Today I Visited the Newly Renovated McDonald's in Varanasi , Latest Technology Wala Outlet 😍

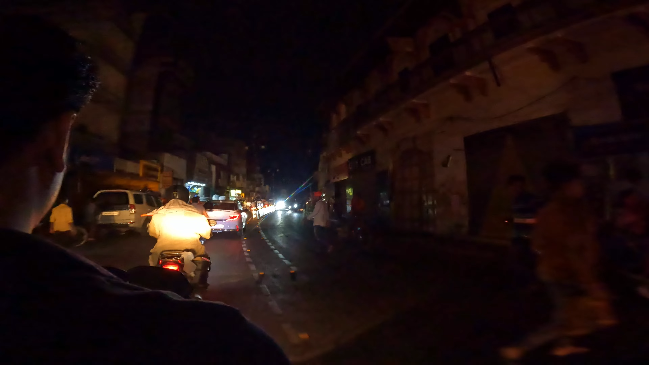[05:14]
तो भाई जी देखिए आंधी तूफान आई गया, तब जब हम वहाँ जब भेलूपुर थे तभी आंधी तूफान आ रहा था, अभी भी देखिए कितना तेज़ हवा चल रहा है।